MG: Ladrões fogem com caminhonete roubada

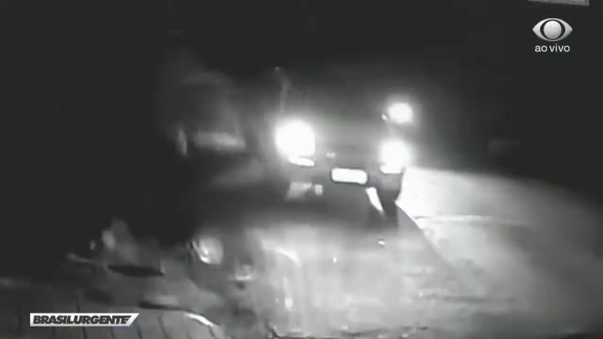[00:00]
A picape branca com as vítimas para junto à calçada e logo é cercada pelo carro dos bandidos. Um deles desce e abre a porta do passageiro.
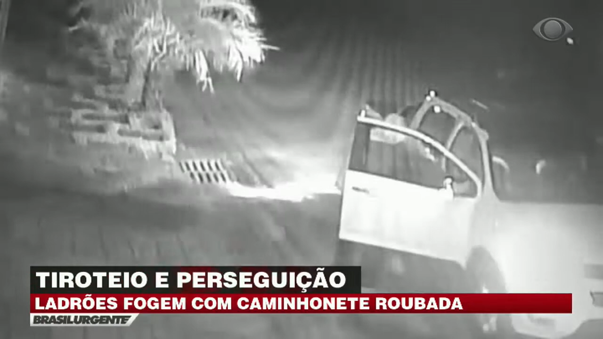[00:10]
Uma mulher é arrancada do veículo e na calçada tem a carteira e o celular roubados. Na sequência, uma outra mulher desce da picape e as duas veem os criminosos fugirem com o carro. O roubo foi em Divinópolis, Minas Gerais. A polícia militar foi avisada por vizinhos.
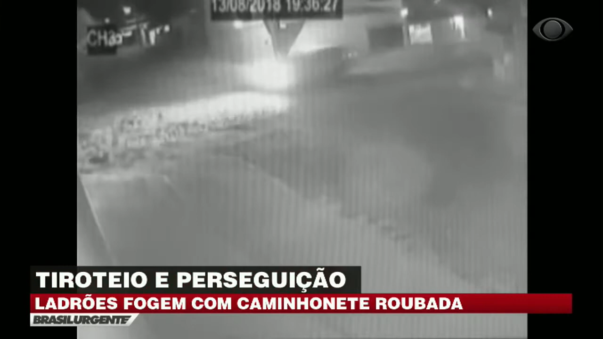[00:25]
Ao avistar as viaturas, a quadrilha aumentou a velocidade.
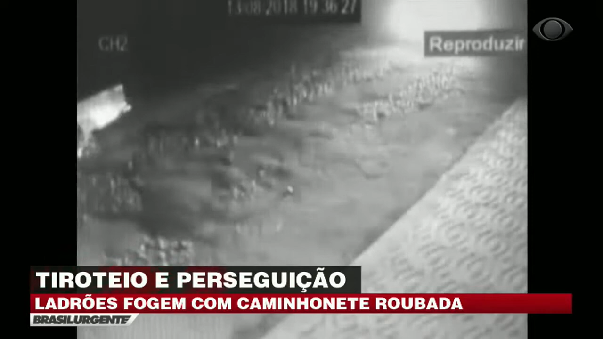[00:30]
Houve perseguição. Os criminosos atiraram nos PMs. No revide, um policial acertou os pneus da picape. E aí, com a instabilidade do carro,
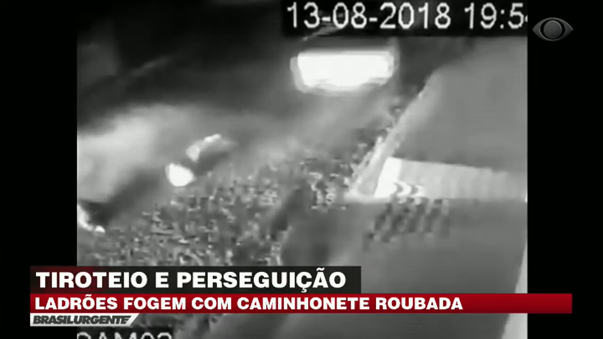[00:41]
o motorista perdeu o controle do volante e só parou depois de cair nesta ribanceira.